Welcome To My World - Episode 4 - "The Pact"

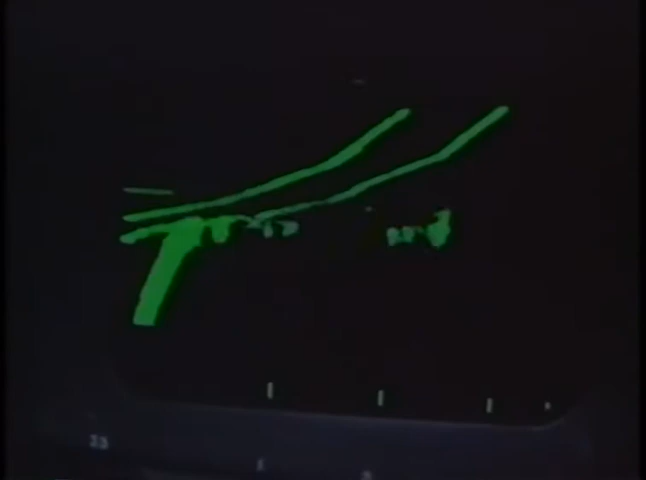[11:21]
The more sophisticated systems in the aircraft cater more for detecting airborne threats at a very great distance,